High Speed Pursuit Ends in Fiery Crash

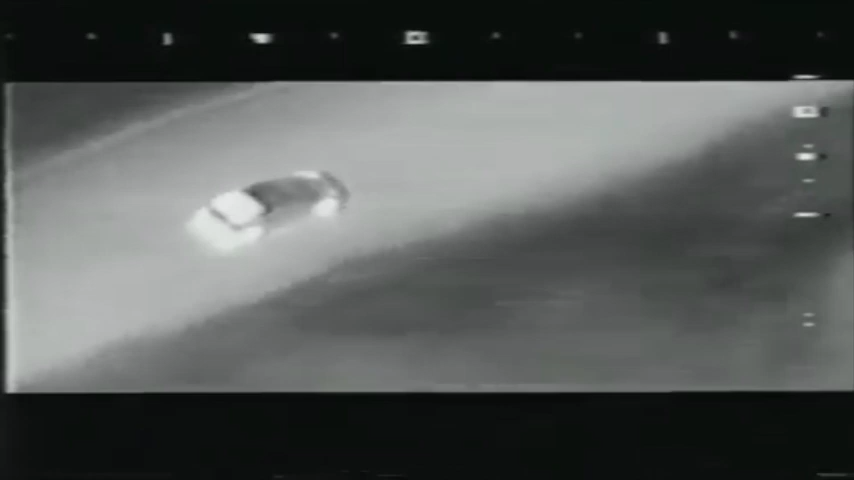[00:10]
1287 from Marek's Temple. Might have you go back up there, make sure to chunk something out under the bridge. Didn't have time for anybody to get out, I don't believe.
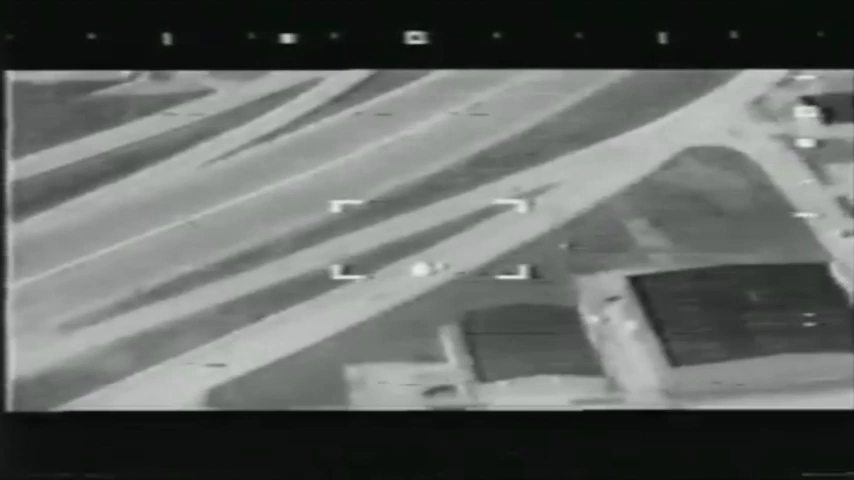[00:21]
Temple?
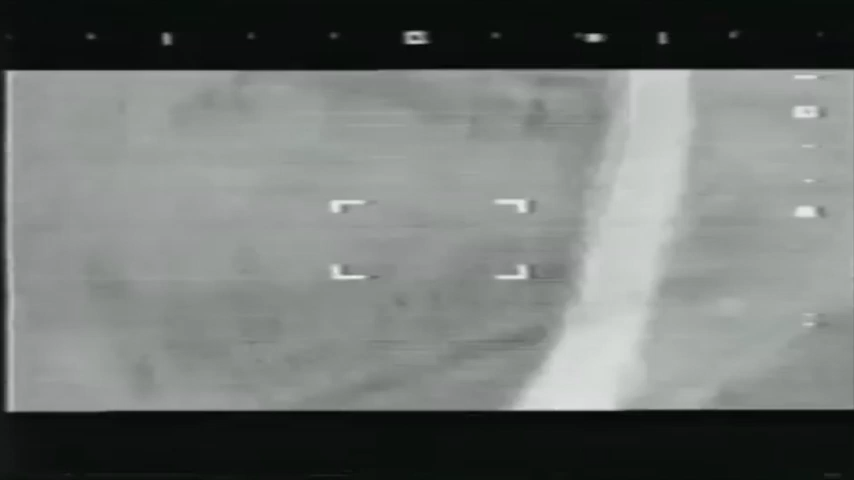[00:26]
Uh-oh.
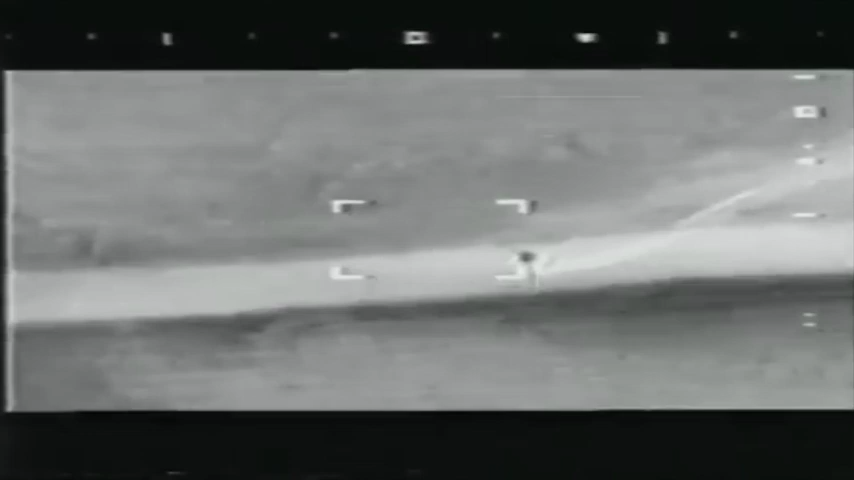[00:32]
Okay, ran straight through the grass, just fish-tailed out now.
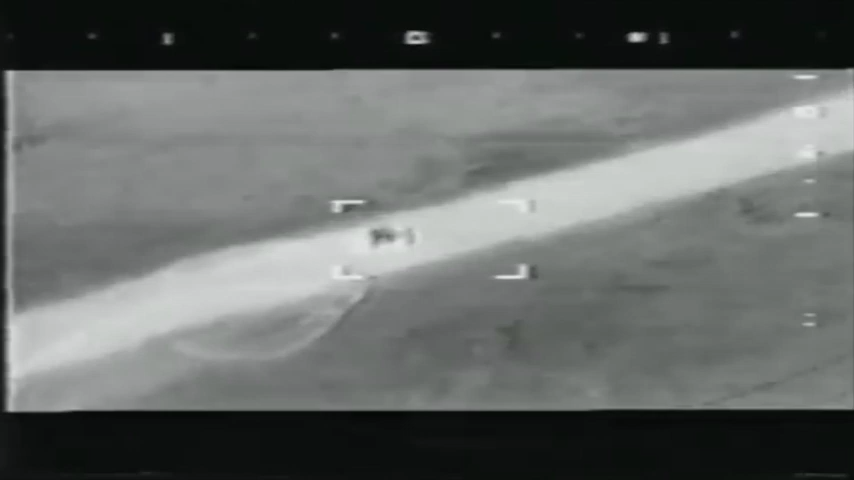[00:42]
10-1-24, air one-way, you got him. Uh, pursuit. And he's coming right at you there.
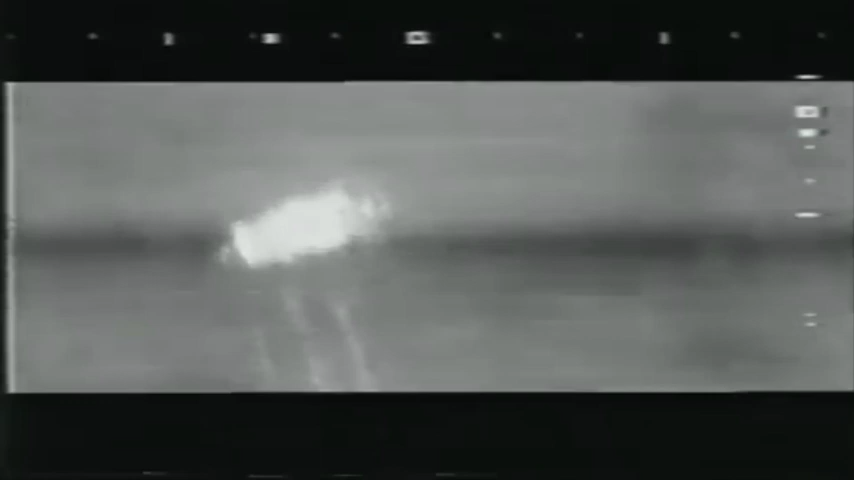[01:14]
He just hit, he just hit a tree, flipped over, and the car is on fire. Next, northbound. Start F-Dade, car is on fire, hasn't seen anybody get out yet. About 4,400 hours, ranch. David 10, start MedStar, F-Dade is on fire.
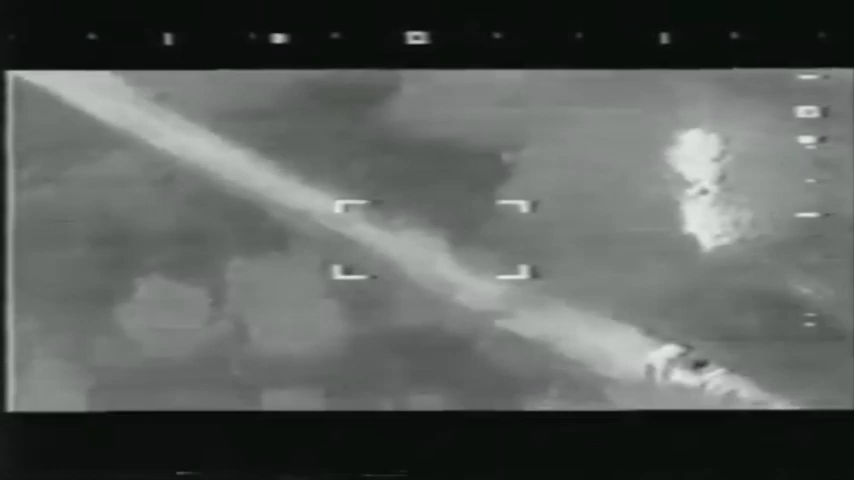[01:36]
On fire. Oh. Not sure. Don't forget to... ...winkly in the background. ...and do...